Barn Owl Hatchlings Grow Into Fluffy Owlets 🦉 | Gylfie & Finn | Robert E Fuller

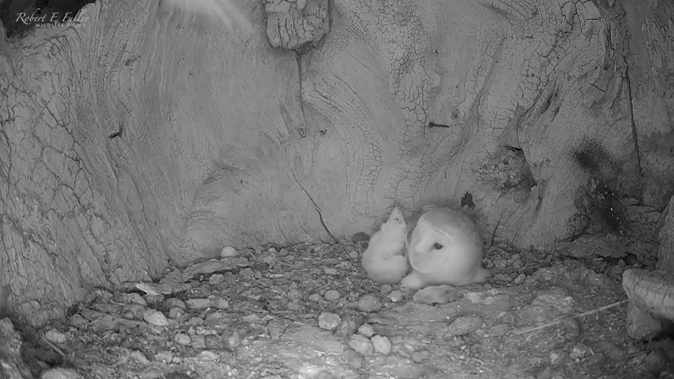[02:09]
Finn brings in regular food deliveries.
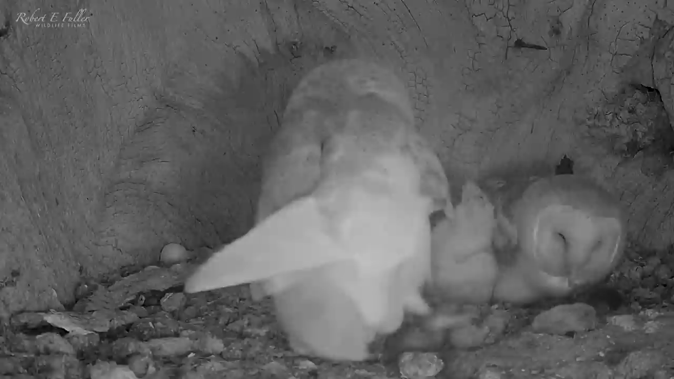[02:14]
He's really stepped up to the challenge of being a first time dad. And he's prepared to defend his brood too.
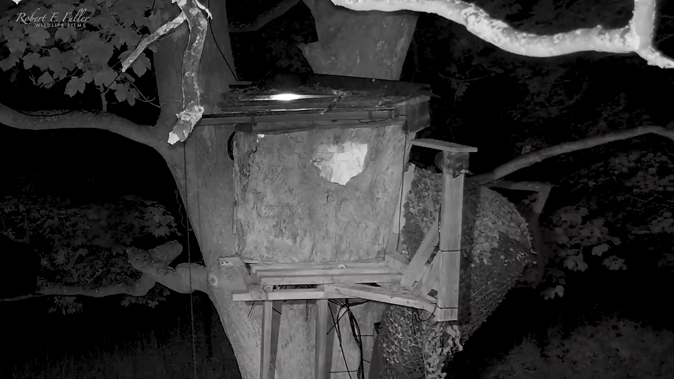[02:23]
The tawny owl swipes at Finn as he returns from hunting. And this fearless barn owl doesn't hesitate to attack. Finn's swift actions means the family are now safe.
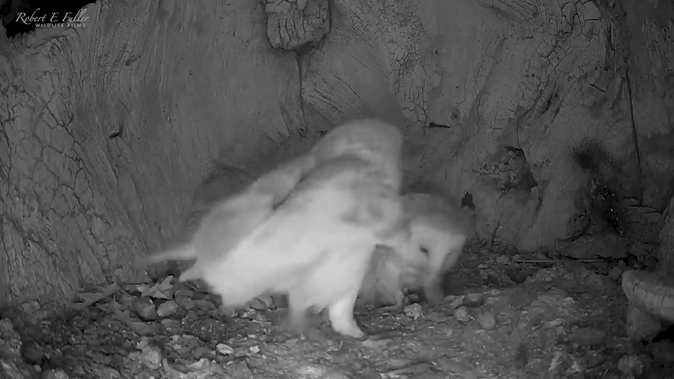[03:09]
When Finn brings in a mouse time is first in line.
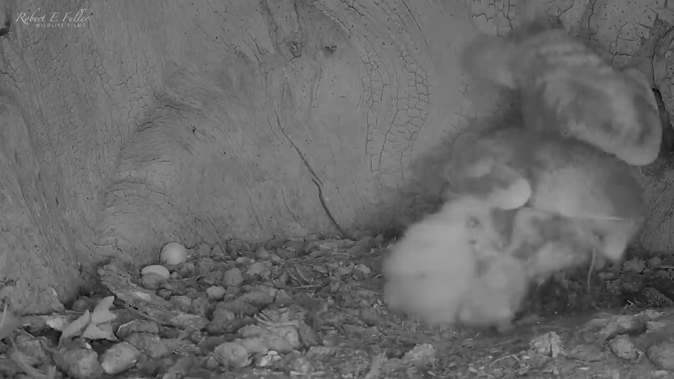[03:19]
He's got a healthy appetite and swallows it down whole. Now at 24 days old time is covered in fluffy white down.